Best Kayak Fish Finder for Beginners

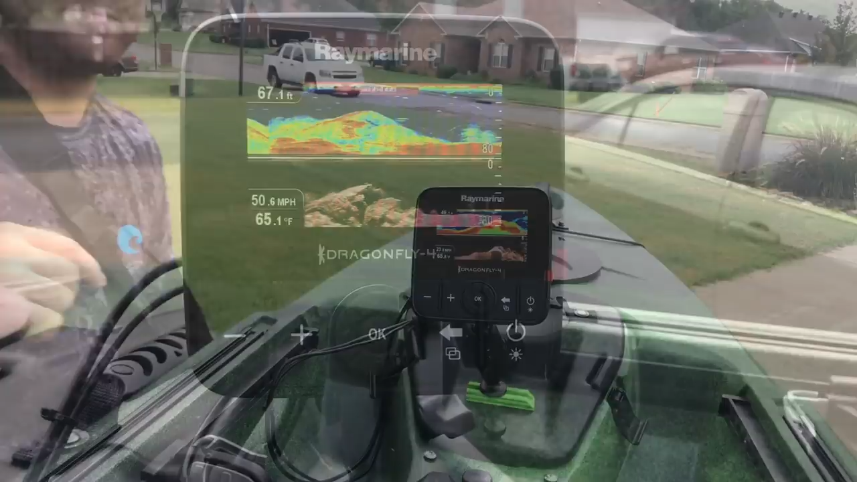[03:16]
On screen: depth 67.1 ft, water 65.1°F, speed 50.6 mph
For starting out even if you're not a beginner this has got all the great features that you need just to get by with the inexpensive but great fish finder. So let me show you those features. This is why I love the Raymarine Dragonfly Pro 4 so much.
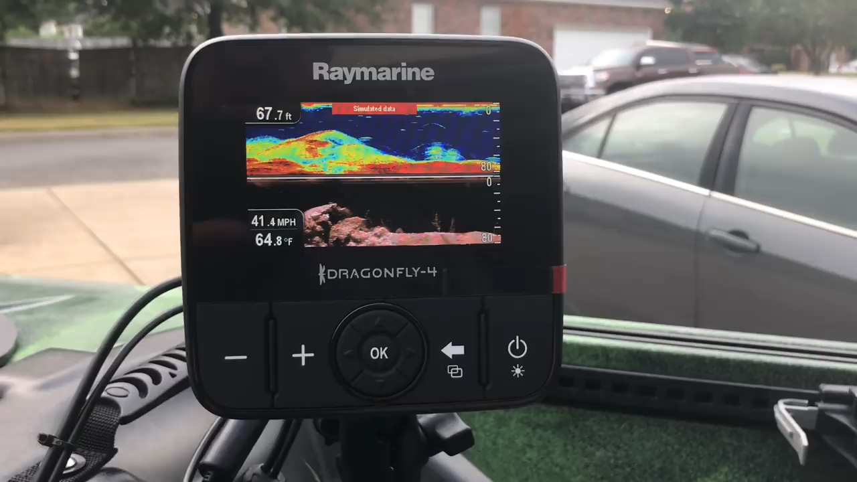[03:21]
On screen: depth 67.7 ft, water 64.8°F
See the buttons here? There's not many buttons to work with. It's very very simple. It's easy and there's not 60 buttons you got to push.
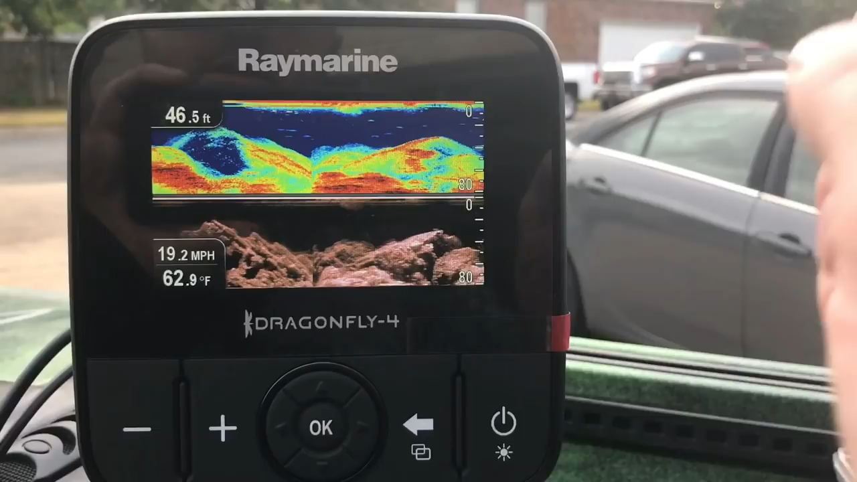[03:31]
On screen: depth 46.5 ft, water 62.9°F, speed 19.2 mph
So I like the Raymarine Dragonfly how the screen setups a little bit you can see a lot more coning
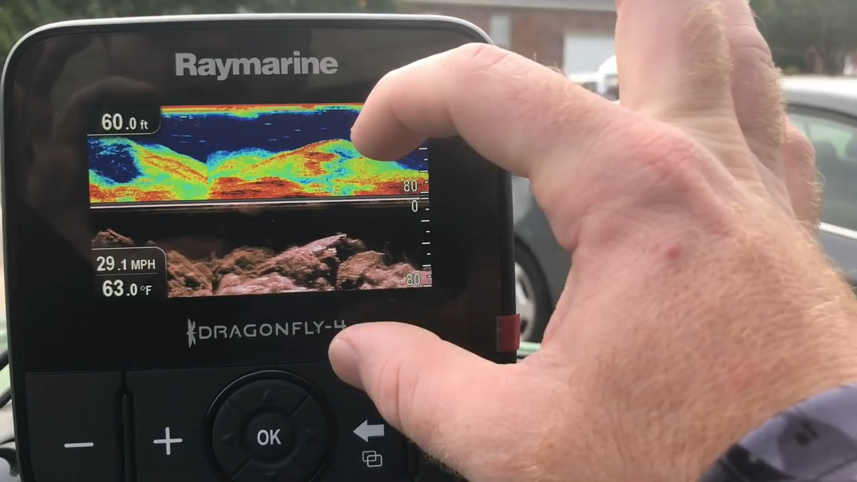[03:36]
On screen: depth 60.0 ft, water 63.0°F, speed 29.1 mph
through live versus the Lowrance where it was just you know you had like
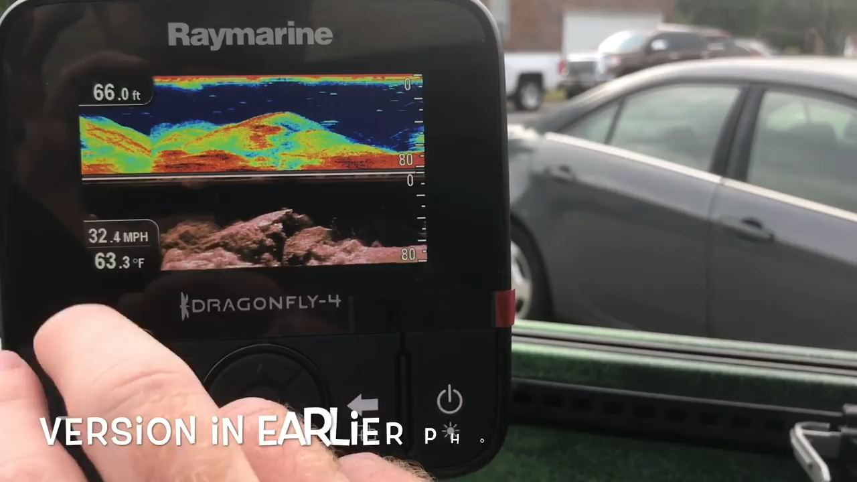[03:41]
On screen: depth 66.0 ft, water 63.3°F
four seconds to see anything versus this one you have a lot longer time to view it when it starts fresh each time.
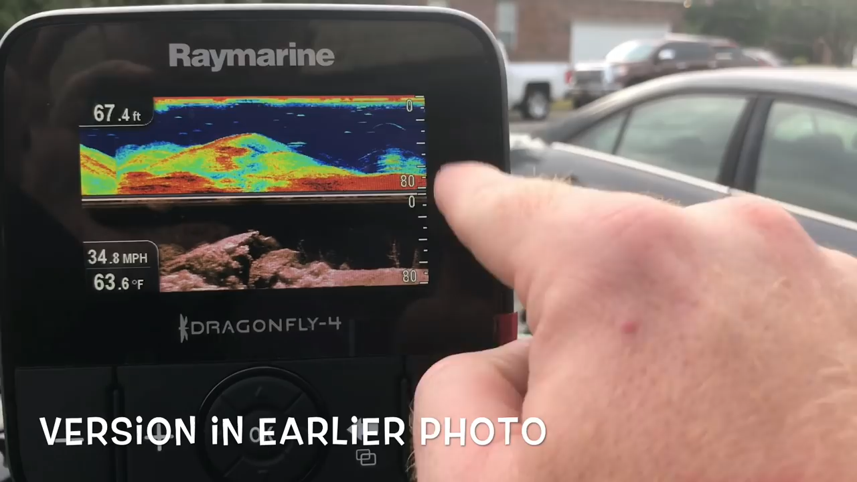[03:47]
On screen: depth 67.4 ft, water 63.6°F, speed 34.8 mph
So there's plenty of videos out there that just breaks down the
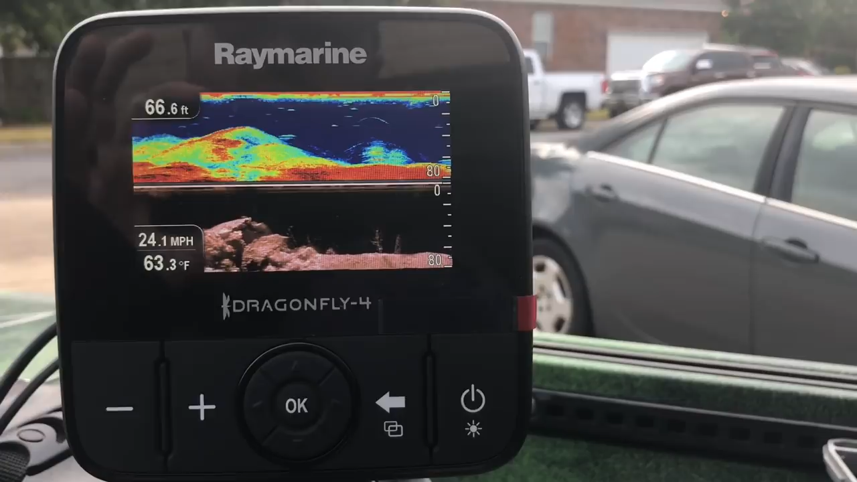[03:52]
On screen: depth 66.6 ft, water 63.3°F, speed 24.1 mph
Raymarine itself so I'll save the time on this video and bypass that.
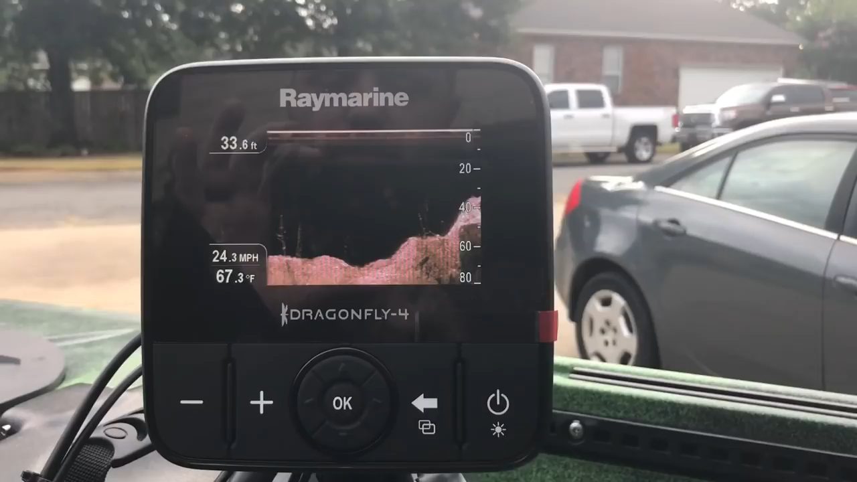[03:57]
On screen: depth 33.6 ft, water 67.3°F, speed 24.3 mph
So right now I'm just in down scan only and here's the three top features
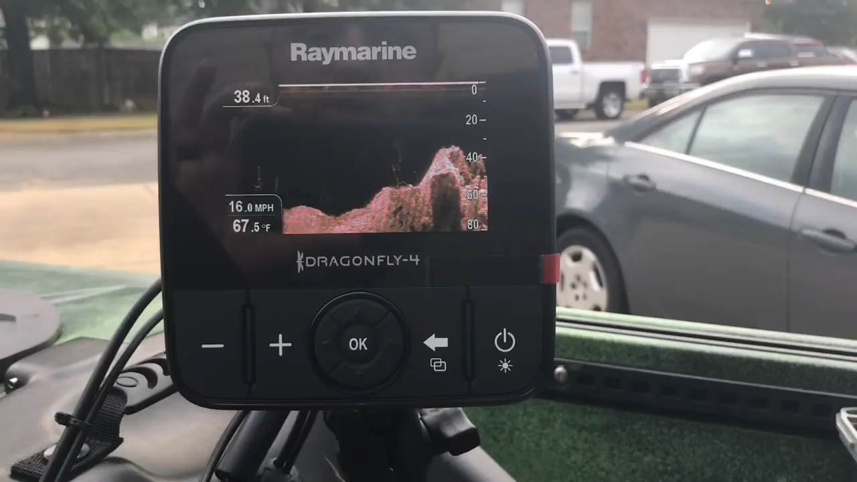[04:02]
On screen: depth 38.4 ft, water 67.5°F, speed 16.0 mph
that I was looking for when selecting a fish finder and this is why I love the Raymarine Dragonfly series so much. So right now I'm in just the down scan.
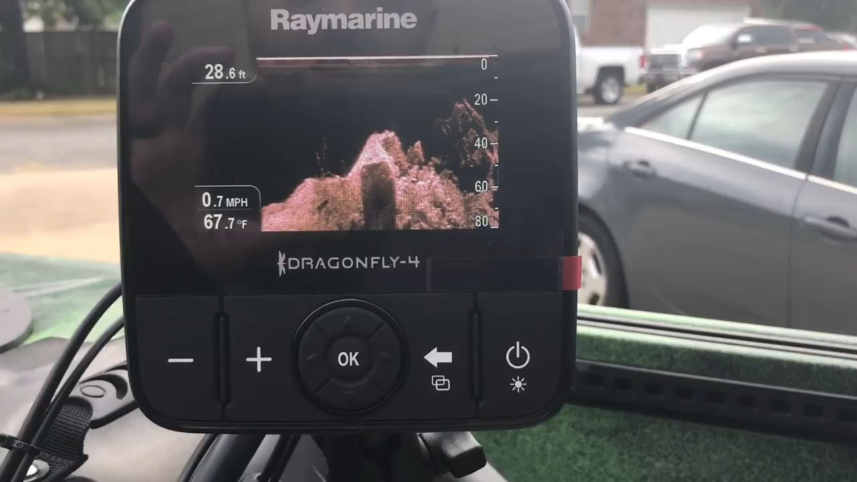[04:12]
On screen: depth 28.6 ft, water 67.7°F, speed 0.7 mph
If let's say oh there's some great structure it's holding crappie or bass or whatever
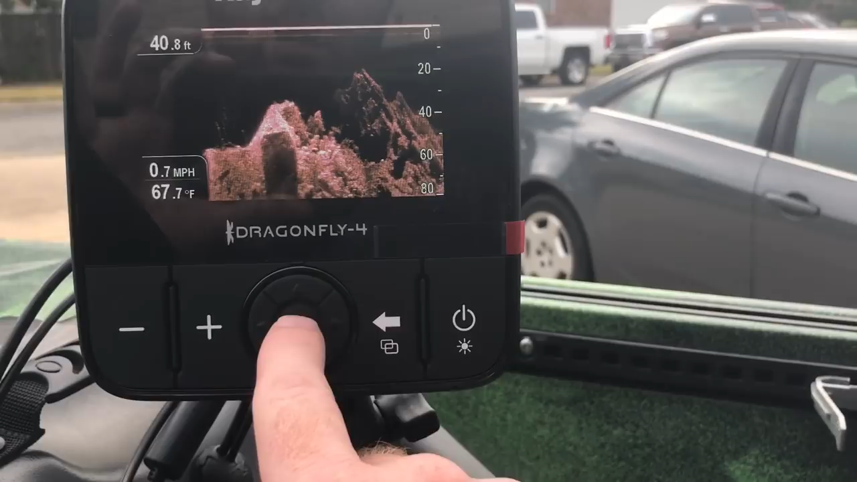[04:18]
On screen: depth 40.8 ft, water 67.7°F, speed 0.7 mph
I want to mark that spot with the wave point.
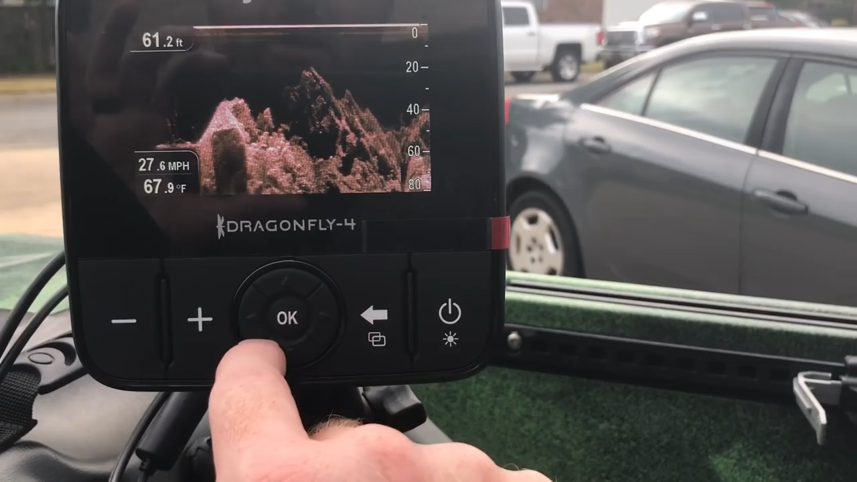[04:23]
On screen: depth 61.2 ft, water 67.9°F, speed 27.6 mph
Just push any of your arrows right here and it's going to bring up a cursor so you can push down you can push left right and it'll pop that up.
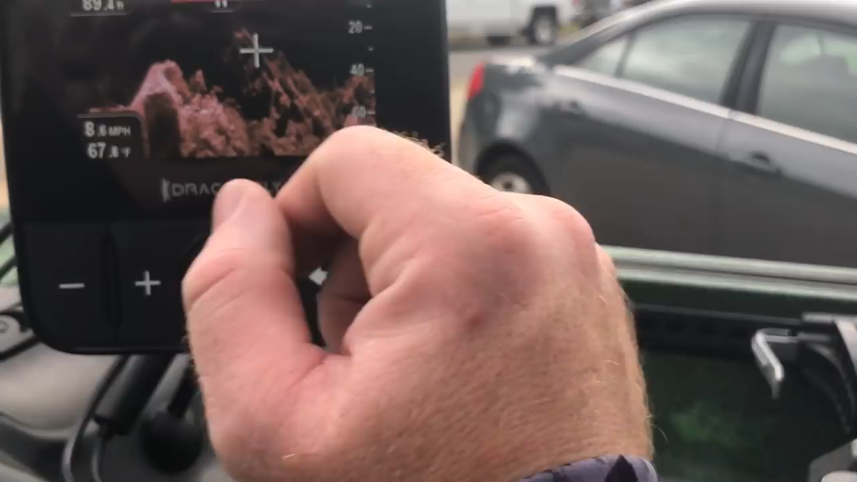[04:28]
Now you can use your cursor to move in over that spot and mark that structure point.
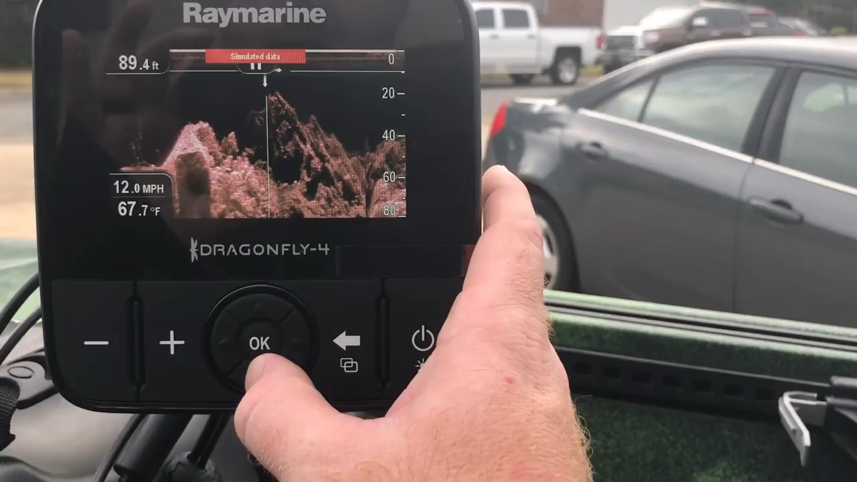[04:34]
On screen: depth 89.4 ft, water 67.7°F, speed 12.0 mph
That way the next time you're fishing you'll all know exactly where it's at.
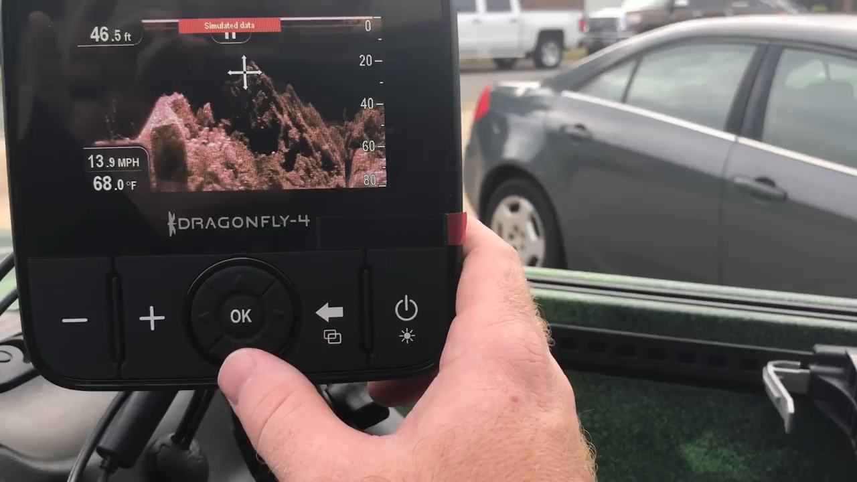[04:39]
On screen: depth 46.5 ft, water 68.0°F
You don't have to waste too much time finding it. So you push okay after you got your cursor where you need to
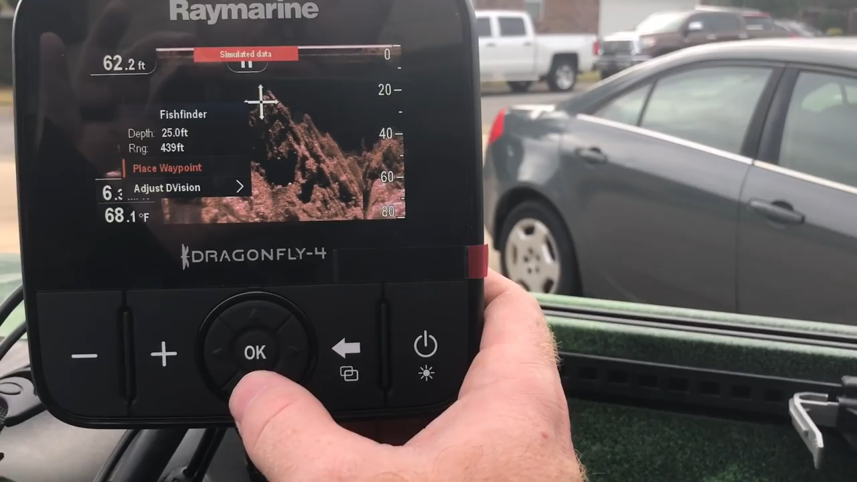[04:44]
On screen: water 68.1°F
be and it's already highlighted the place wave point and you hit okay again and it'll save that spot in your memory log.
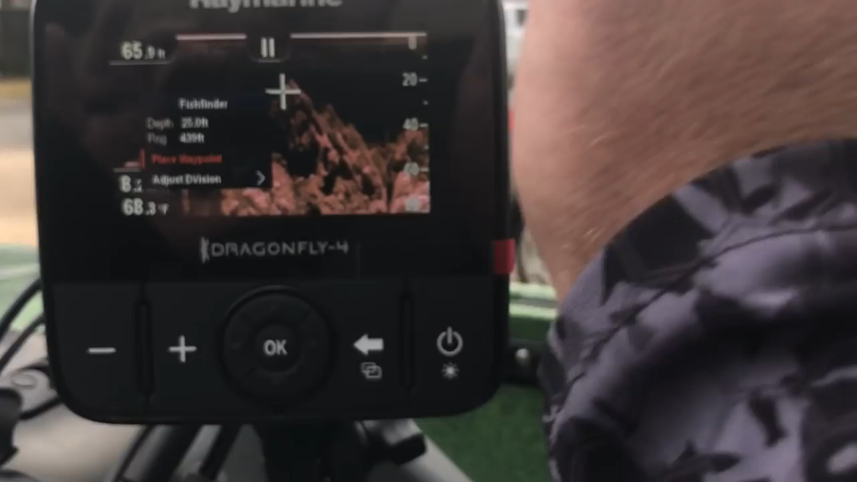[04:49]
On screen: water 68.3°F
It's that easy. Let's back off.
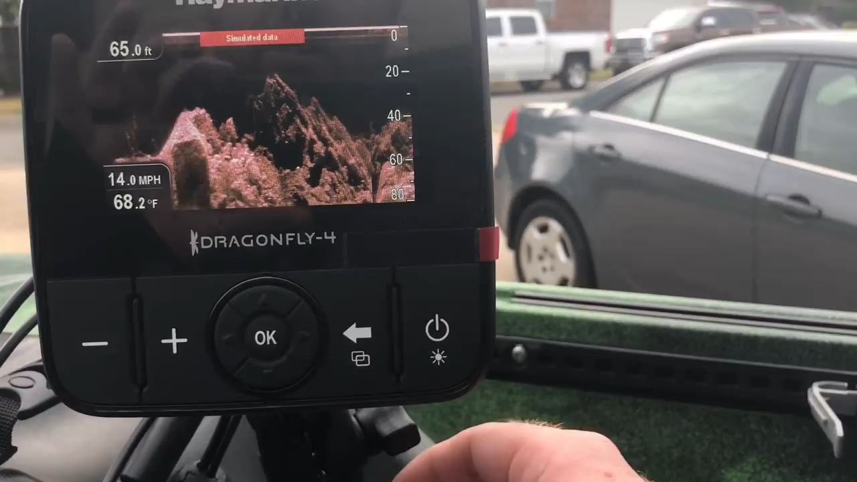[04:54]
On screen: depth 65.0 ft, water 68.2°F, speed 14.0 mph
I don't really want to do it in stimulated mode. Waste any memory. So again just push an arrow.